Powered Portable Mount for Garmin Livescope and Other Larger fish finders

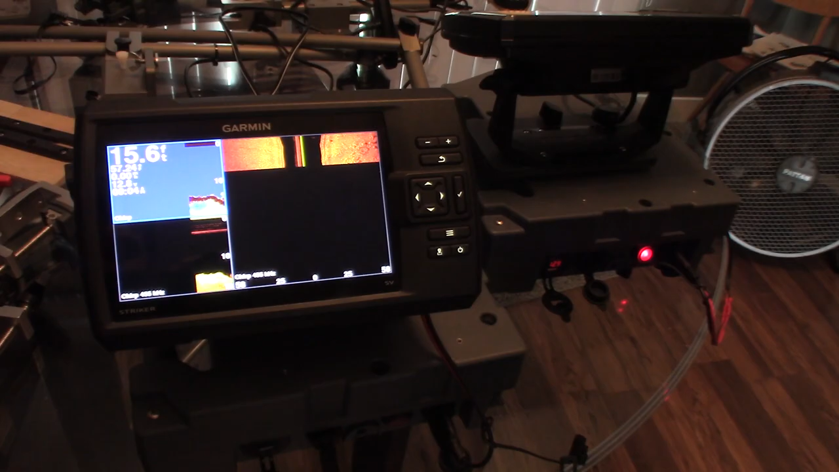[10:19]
you could get this screen back up once you turn the gls 10 on so